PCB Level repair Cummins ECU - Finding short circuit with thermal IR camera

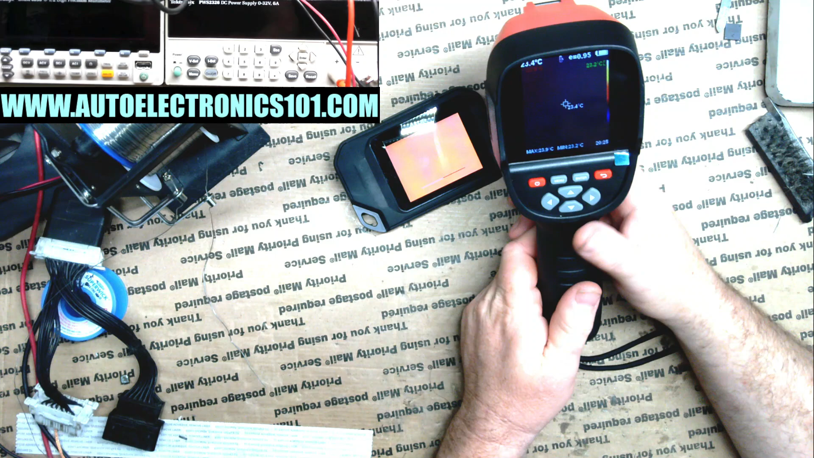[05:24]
On screen: spot 23.4°C
See, now this one has to initialize. It's got to go this whole bar. Uh, let me open the cover on this. All right. So, uh, got a pretty fast boot up time. That's, that's nice. My one's still booting.
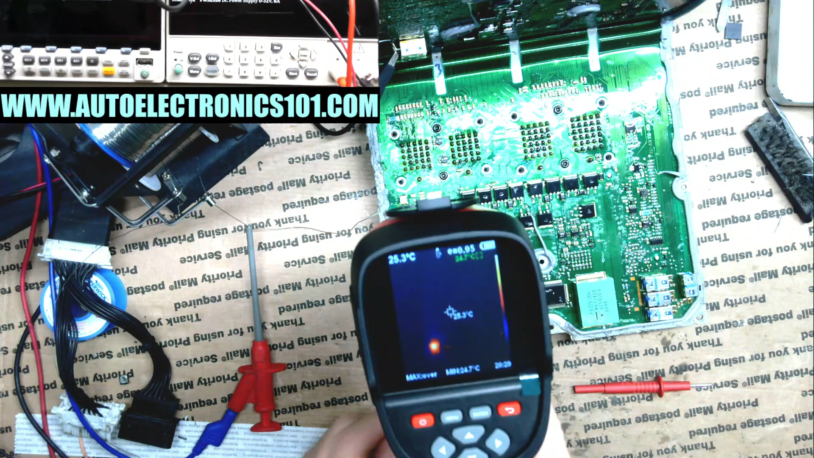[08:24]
And already we can see something getting hot. And it's at 1.3 amps actually.
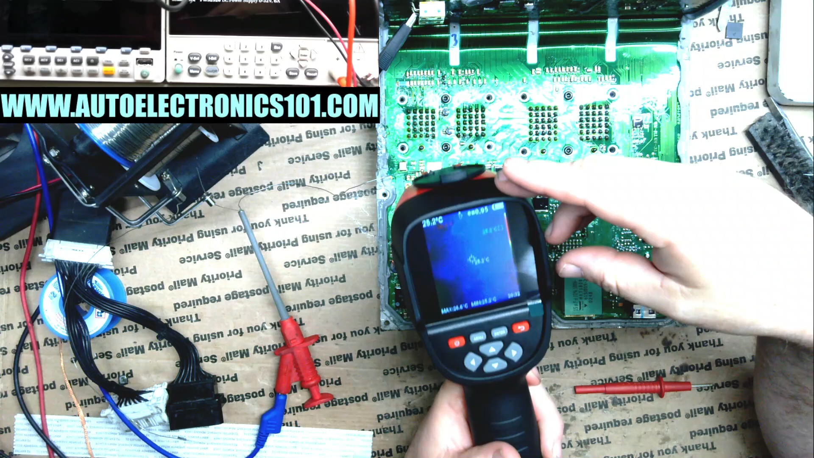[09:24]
it tell, it just tells you over and it's not telling me the temp. I want to know what the temp is.
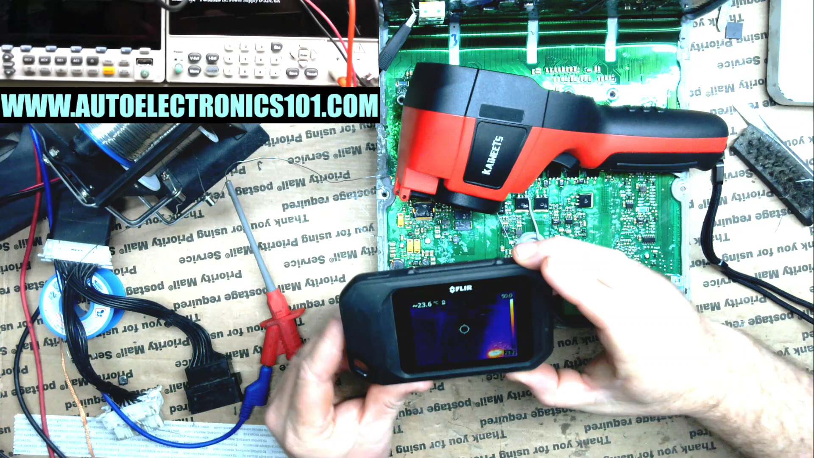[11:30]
And I might not have the setting rights, you know, to show the temperature good. So yeah. So this was saying this was saying like one 70 C is what I got or one 80 C. Uh, yeah, I think this one's going over to man. That thing must be hot.